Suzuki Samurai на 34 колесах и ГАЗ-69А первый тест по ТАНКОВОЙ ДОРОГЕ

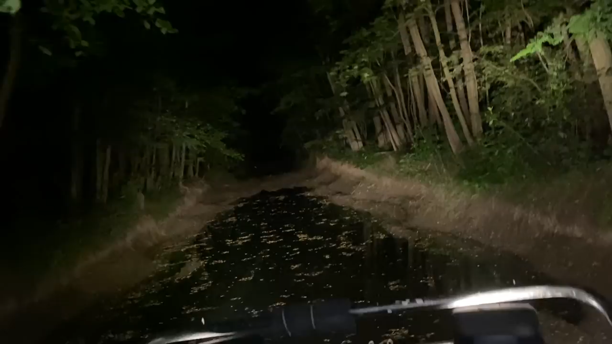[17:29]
Так, о, хорошее место, Леня берет бровей, потому что думает...